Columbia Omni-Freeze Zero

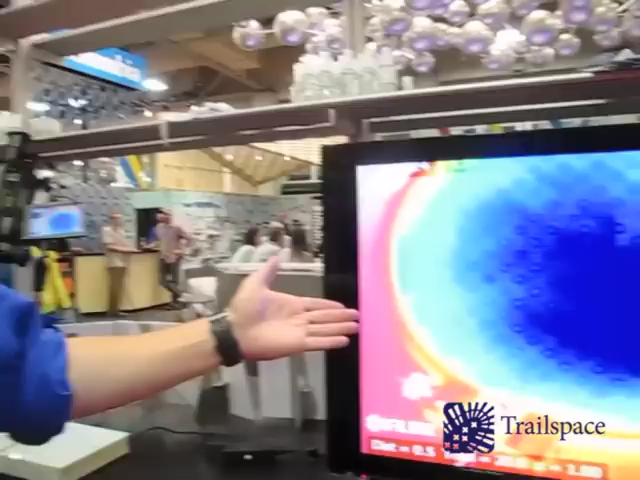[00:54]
And to kind of prove how that works here is you can see we actually have a thermal camera focused on a swatch of the fabric.
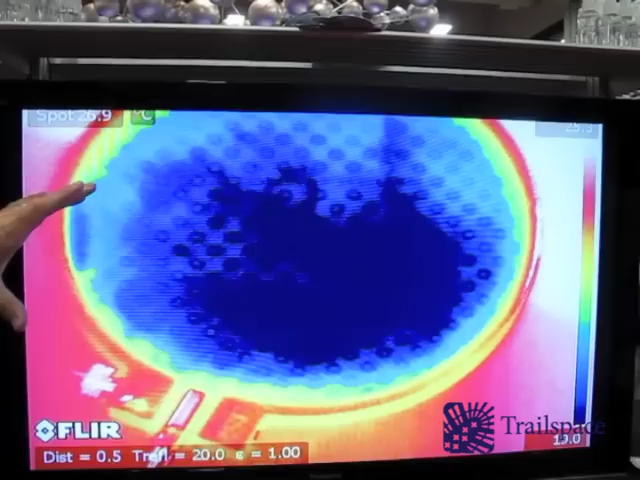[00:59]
So what you can see here is these little blue rings are actually showing up
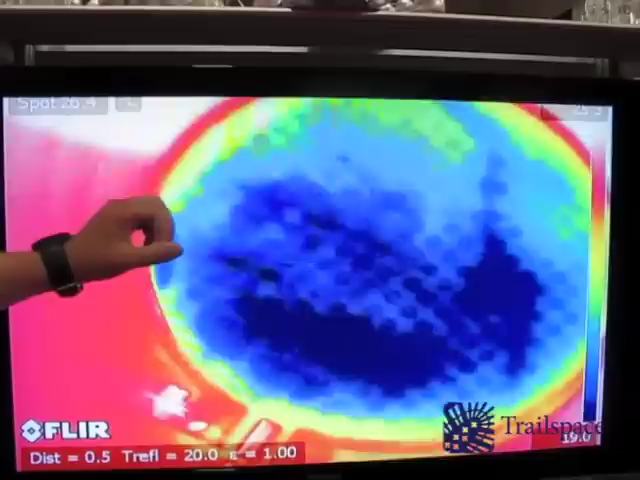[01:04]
darker which means they're actually cooler than the surrounding fabric. The idea here is it's really counter-intuitive. When you're in cold weather it's really easy to get warm.